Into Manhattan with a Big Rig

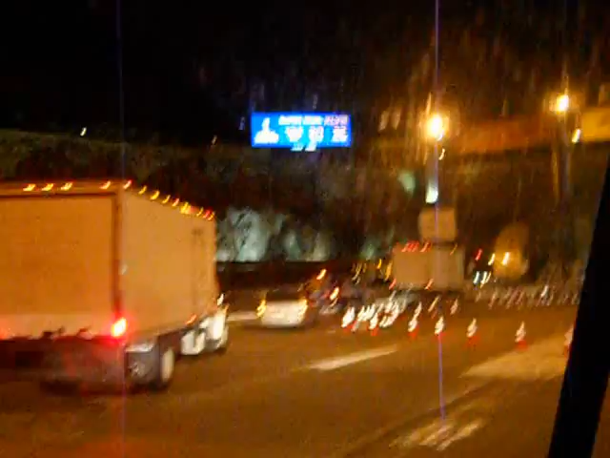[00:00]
Okay, here we go into the Lincoln Tunnel.
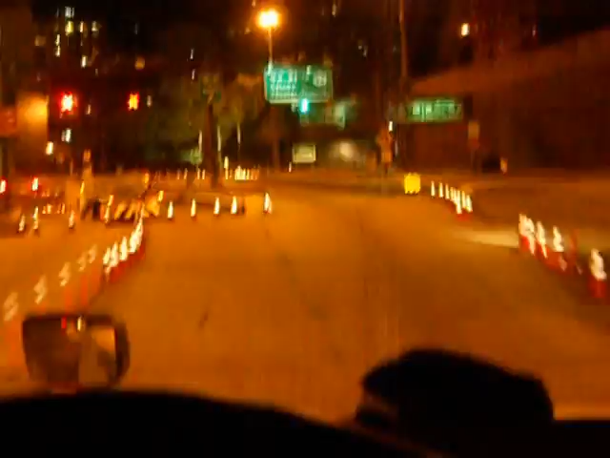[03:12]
Oh, put some air back in this suspension. Now we're going to get out on 42nd Street. At the end of the tunnel here, you're going to make a left.
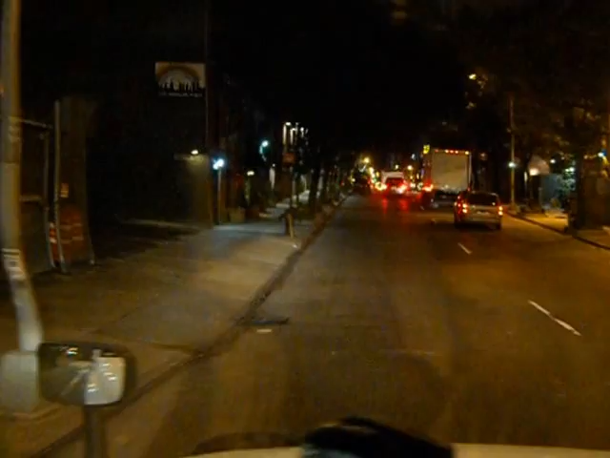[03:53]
We're going to go down the second half down this way. Pretty much puts you out right into the heart of Manhattan. Not lower Manhattan, like right in the center of Manhattan.
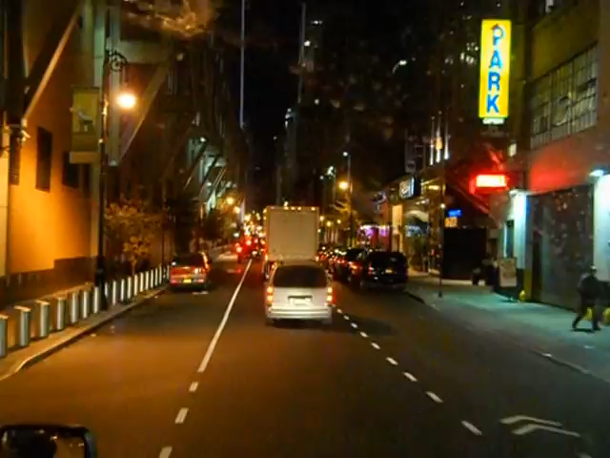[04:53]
This is not the glitzy section of Manhattan.
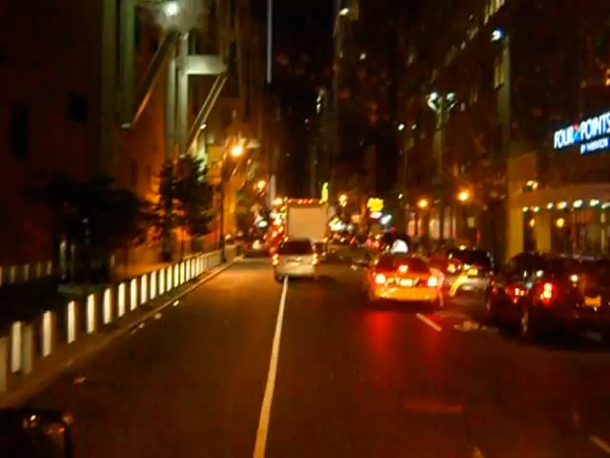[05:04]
This is the middle of the road section. Not the industrial, but not quite the glitzy section either. Later on, I'll be going up through the glamorous section of Manhattan. Okay, we're going to be making a left onto 8th Avenue.
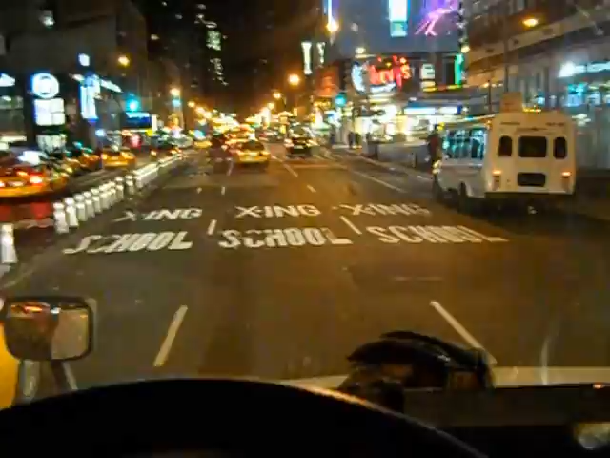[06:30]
It's pretty cold. Whew. A little bit of a rough ride yet. But as you can see, here we go right now. Now you come up on this truck here making his deliveries.
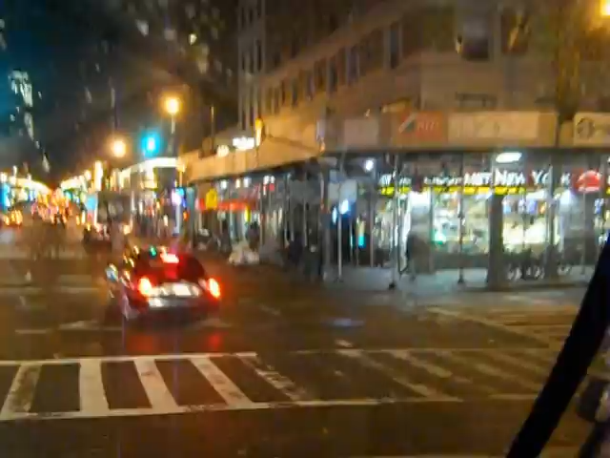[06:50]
He's making his deliveries. I'm not delivering nothing tonight. I'm just picking up empties. Alright, I'm just picking up empties. I'm just
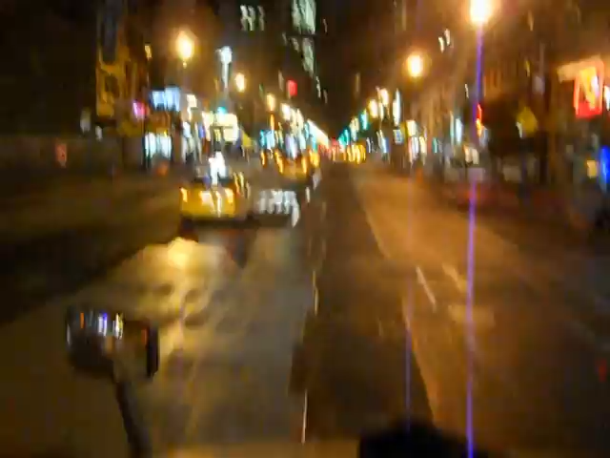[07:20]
picking up empties. I don't want to make a habit out of that. That red lake kind of caught me right in the middle there. That red lake kind of caught me right in the middle there. I would have stopped, but I had a car right on my ass.